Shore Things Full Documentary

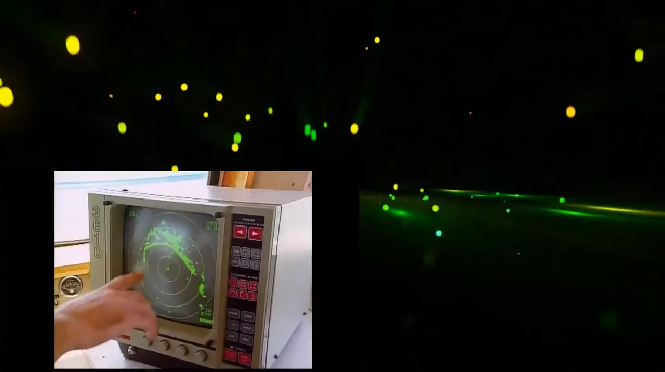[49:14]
This is Nantucket right here. This is the shoreline of Nantucket. This is the back of the up island here.
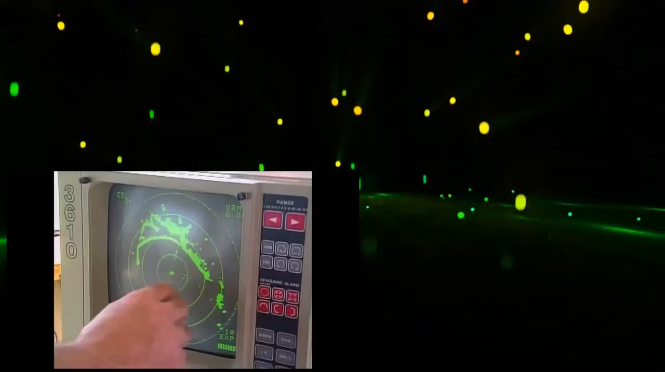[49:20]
We're actually in the middle here, and this line, I don't know if you can see it, represents straight ahead.
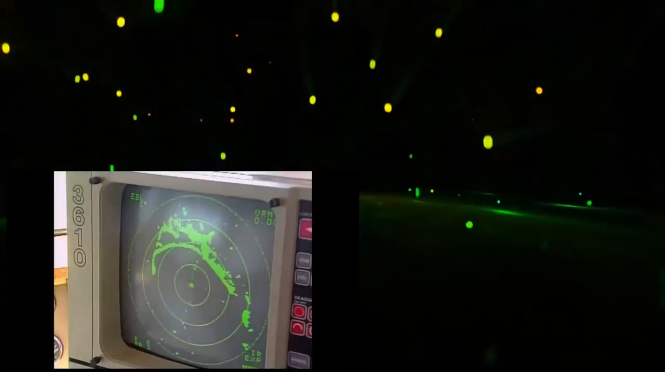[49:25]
So you can see these couple dots here. That would be all these sailboats you look at right in front of us.